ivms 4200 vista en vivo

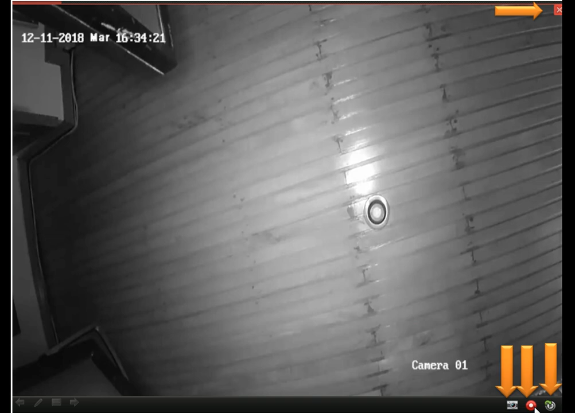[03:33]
directos en la parte superior derecho puedo cerrar la cámara o sea como dar un stop tengo para tomar una foto grabar todo esto se hace en el disco duro de la computadora no estás haciendo en el grabador en el ddr no estás haciendo de forma local entonces con este
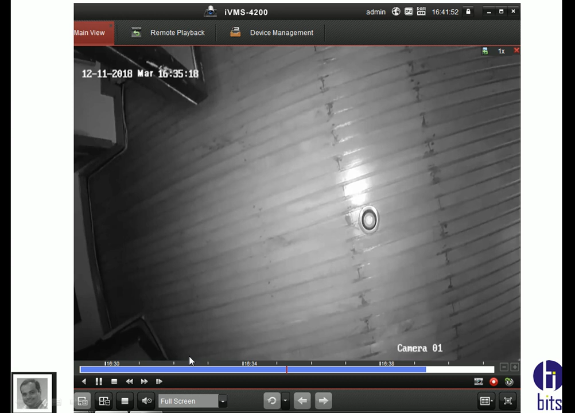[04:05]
la puedes modificar cuando tú presionas es estar te va a poner la r
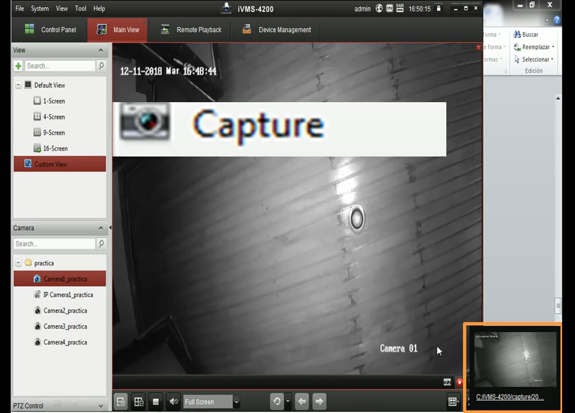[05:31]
te va a dar la ruta donde se está grabando en el disco duro local se va por default te va a crear la carpeta ibms 4200 dentro de esa carpeta vas a tener cápsule y vas a tener vídeo
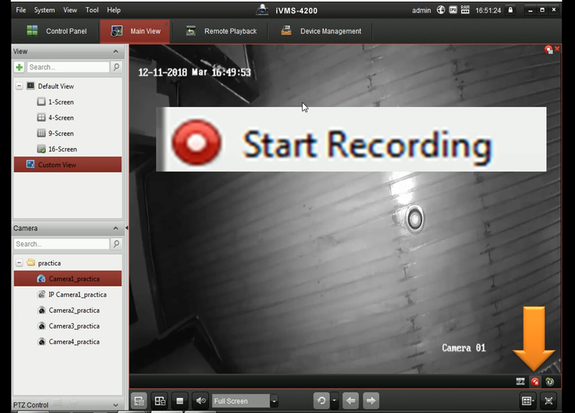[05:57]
aquí es lo que yo les comenté al presionarlo te va a salir la R comienza a grabar detienes haces stop
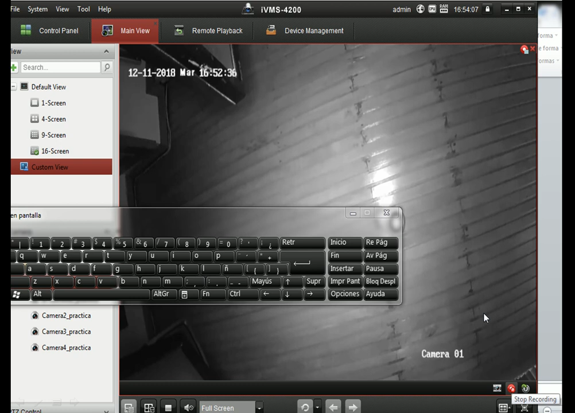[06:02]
para poder y te va a decir la ruta está en el disco duro se todo lo que se hace aquí
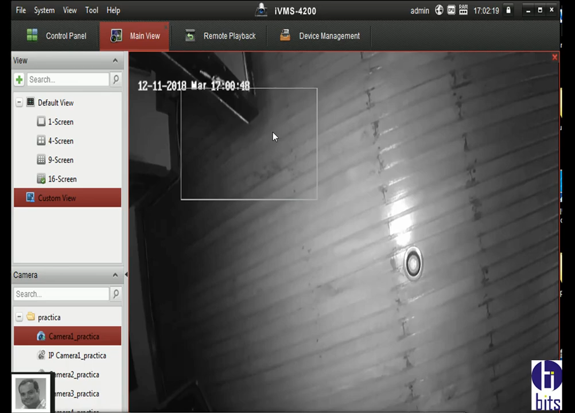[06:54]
en lo que vas a hacer simplemente activas con el botón número uno del mouse presiona haces un cuadrito y ya tienes para